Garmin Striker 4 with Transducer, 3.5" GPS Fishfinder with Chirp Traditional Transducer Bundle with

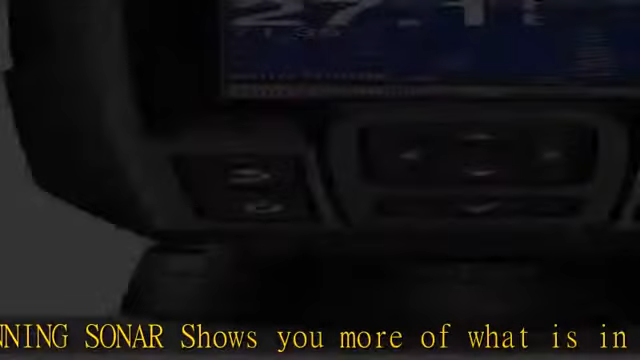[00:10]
structure, and fish. Product 1. The power of simple offers a keyed interface with dedicated buttons.
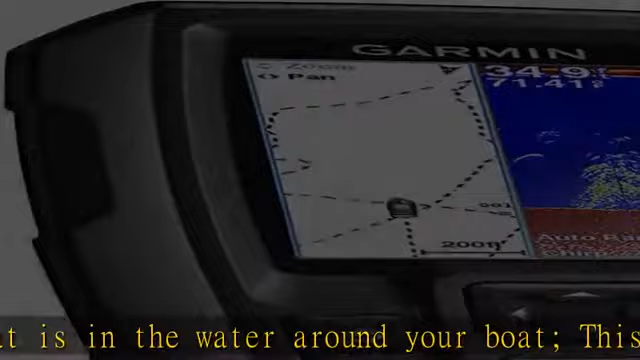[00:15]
The device is easy to use and easy to install.
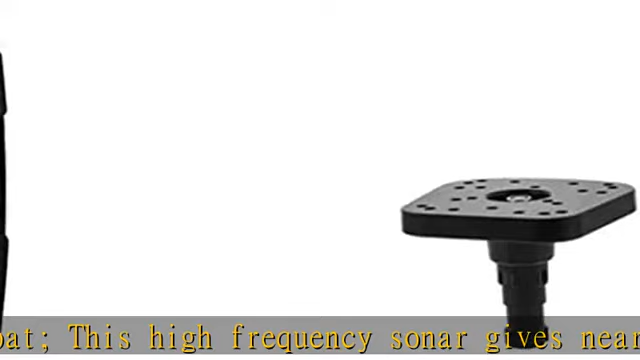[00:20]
Available in 3.5, 5, and 7-inch display sizes. Water rating IPX7.
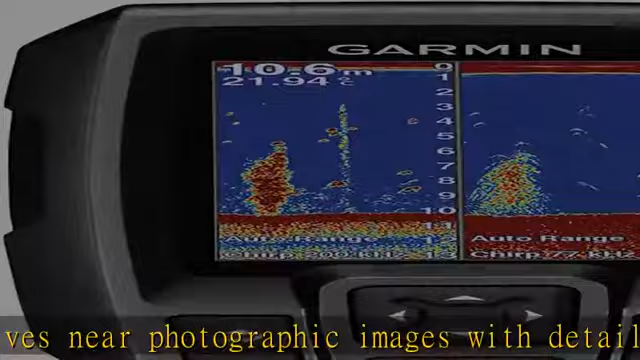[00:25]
On screen: depth 10.6 m
Product 1. Waypoint map.
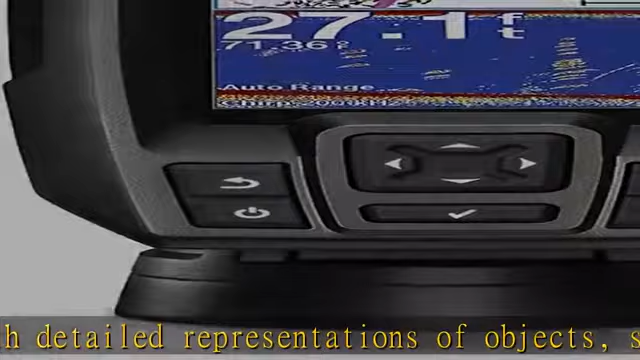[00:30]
On screen: depth 27.1 ft
Use the waypoint map to easily view, mark, and navigate to locations such as brush piles, stumps and docks.
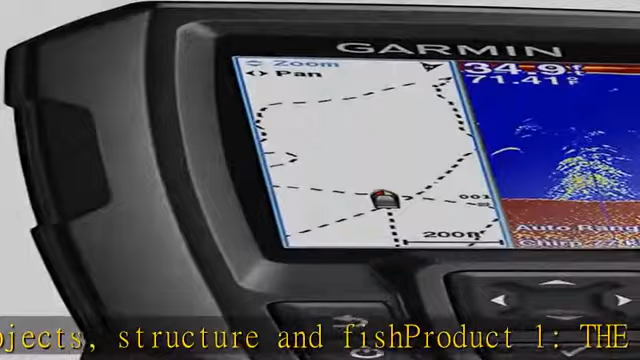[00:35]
Maximum depth 1,600 feet freshwater, 750 feet saltwater.
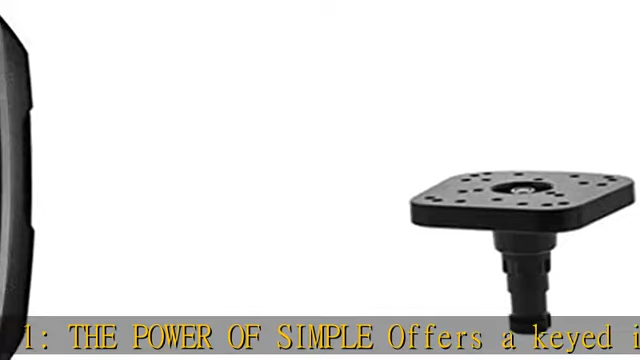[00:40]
Current draw at 12 volt, 0.23 ampere.
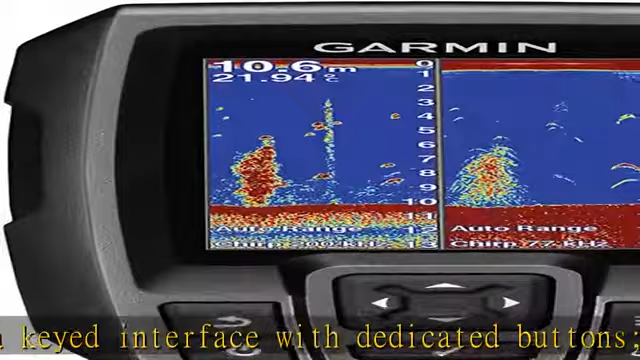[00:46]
On screen: depth 10.6 m
Product 1. Chirp sonar chirp sends a continuous sweep of frequencies which provides a wider range of information.
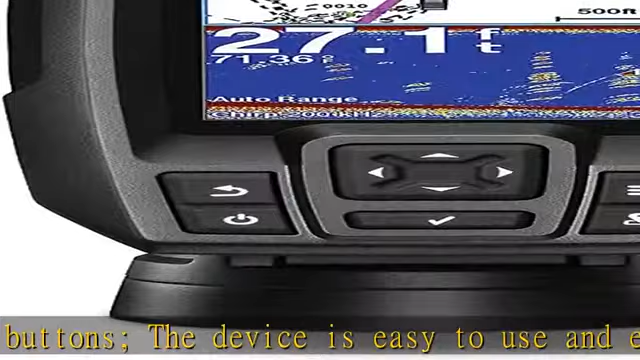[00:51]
On screen: depth 27.1 ft
Chirp sonar is able to create crisper fish arches with better target separation.
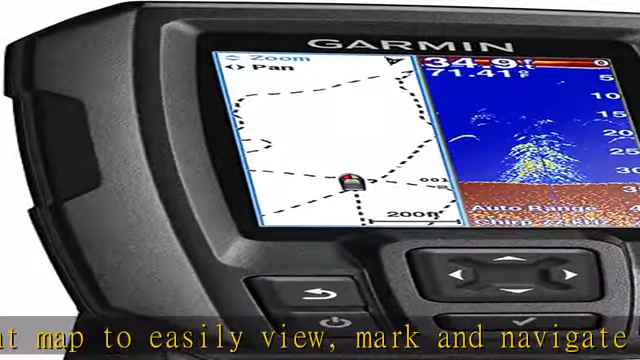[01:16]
Clear VÜ scanning sonar shows you more of what is in the water around your boat.
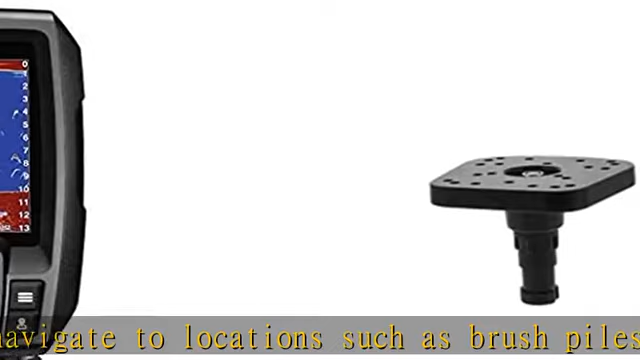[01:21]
This high-frequency sonar gives near-photographic images with detailed representations of objects, structure, and fish.
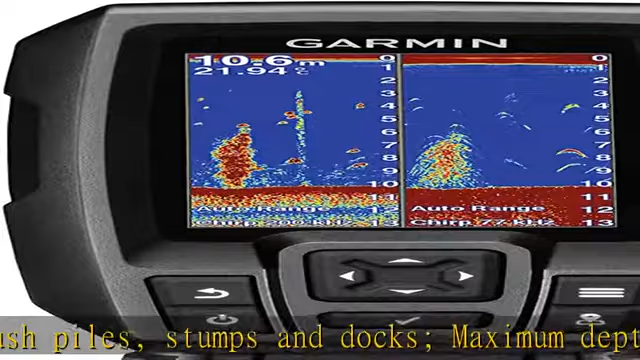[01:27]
On screen: depth 10.6 m
Product 1. The power of simple offers a keyed interface with dedicated buttons.
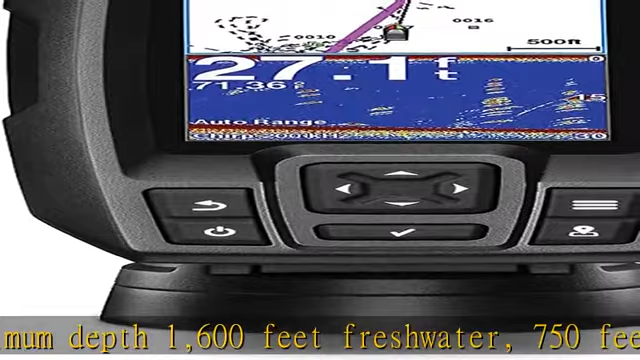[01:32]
The device is easy to use and easy to install. Available in 3.5, 5, and 7-inch display sizes.